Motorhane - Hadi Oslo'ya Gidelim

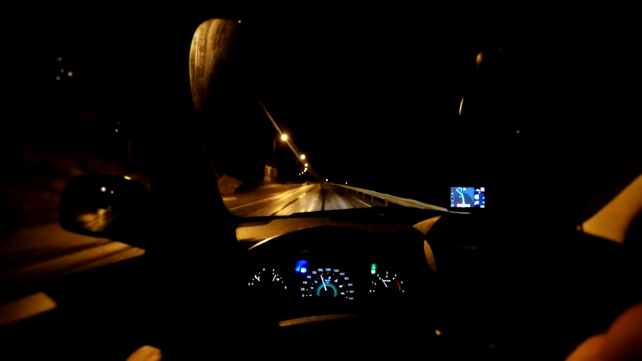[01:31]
O zamana kadar hep böyle 70-60, ama gece radar olmadığı için, herhangi bir tehlike bir şey olmadığı için, sadece geyikler ve hayvanlar, yani diğer hayvan türleri sizi rahatsız edebileceği için yolda biraz daha rahat oluyorsunuz. Ben o yüzden gece sürmeyi seviyorum. Türkiye'de de hep gece sürerdim arabayı. Şehirler arası yolculuklarda gece sürüşü benim için en ideali. Şimdi işte çok fazla polis olmadığı için, tehlike olmadığı için,
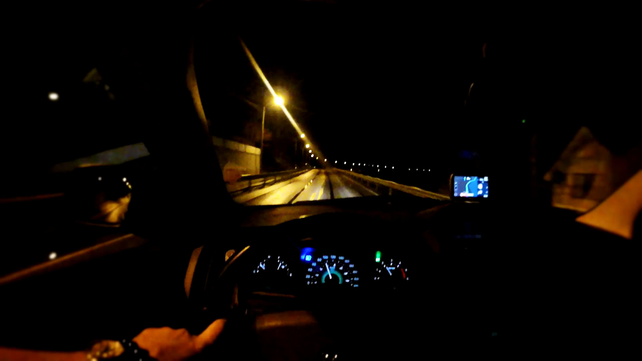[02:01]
başka araçlar olmadığı için 90-100 gidebiliyoruz. Ama gündüz bu hızları yapmak biraz kaderle oyun oynamak gibi. Çünkü her an polis sizi görüp ceza yazabilir. Burası yeni yapılan köprü. Daha önce motosiklette de görmüşsünüzdür buradan geçtiğimizi. Burası motosikletlere ücretsiz. Bu köprüden geçmeyip de kıyının etrafını dolaşırsanız yine de para ödüyorsunuz maalesef. Bu saçma şeyler sadece Türkiye'de yok, burada da var.
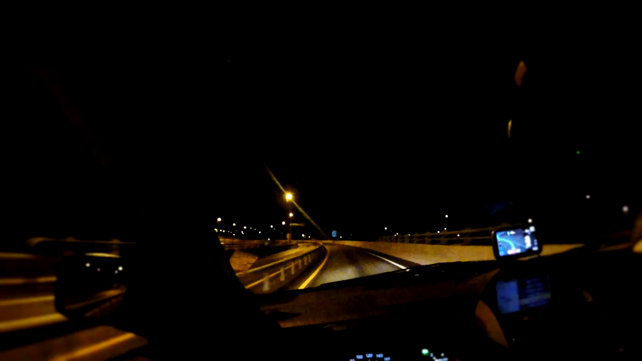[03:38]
Küçük araba ne kadarmış? 90 kron. Dünyanın en pahalı köprüsü olabilir burası.
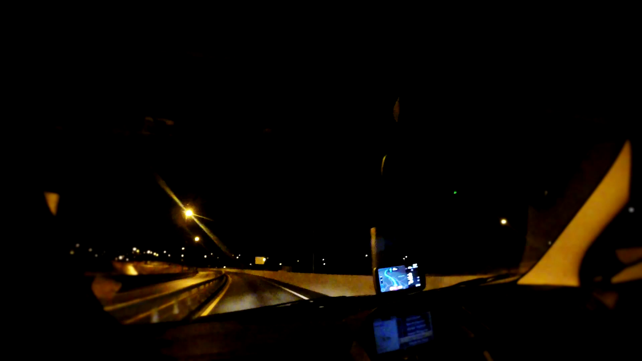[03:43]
Bak, yeşil yandı. 90 kronumuzu ömüklediler şu an.
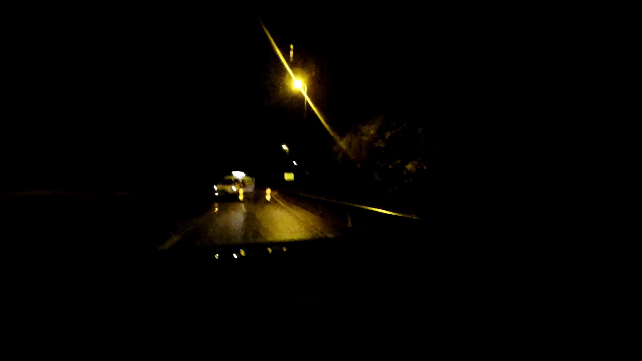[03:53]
Şimdi bak, burada yol yapımı var ve bu yolu tek şeride düşürüyorlar muhtemelen bir yerinde. Dolayısıyla size bir öncü arabanın eşlik etmesi lazım. Bu arkadaş buraya park etmiş, öncü araba diğer tarafta. Diğer tarafta bekliyor. Arkasına arabalar biriktikten sonra burasıyla komünikasyonu geçip ben çıkıyorum diyor. Buradaki bu yolu kapatıyor. Oradaki arkadaş diğer arabalarla buraya kadar sürüyor. Onları burada gönderiyor.
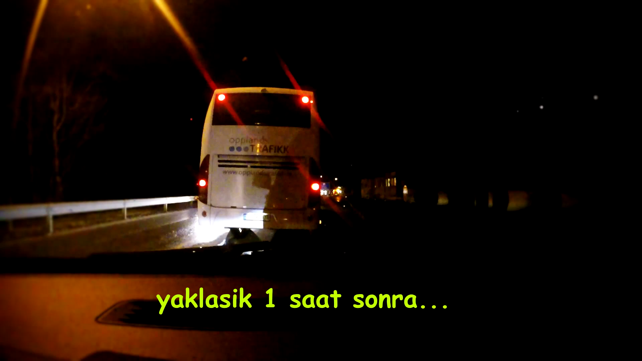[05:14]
Yol açıldı karşıdan gelen gelene. Şimdi bunları bekleyeceğiz. Bunlar geçtikten sonra biz geçeceğiz karşıya. Saat şu an kaç? 4'ü 10 geçiyor.
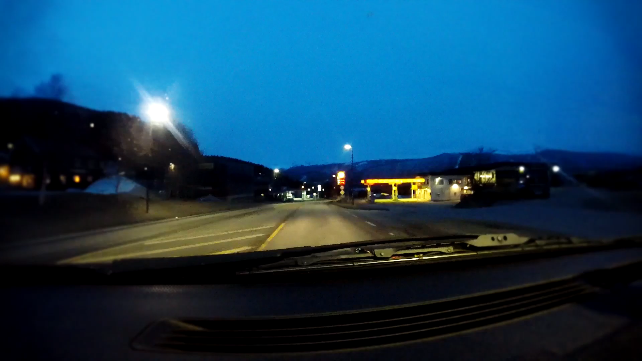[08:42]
Burası dumboz. Saat yaklaşık 6. 6'ya 3 var. Hava hemen hemen aydınlandı sayılır.
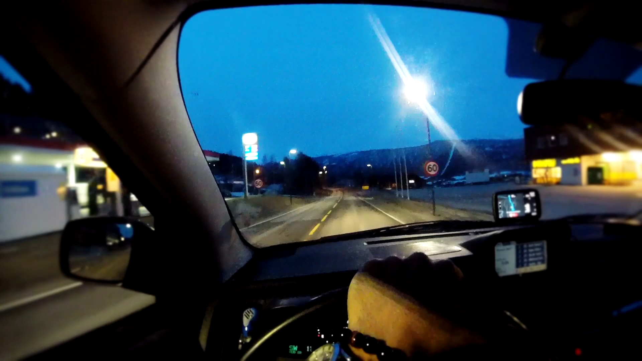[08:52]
Hala soğuk. 1 derece. Ve bizim hala 4,5 saatimiz var.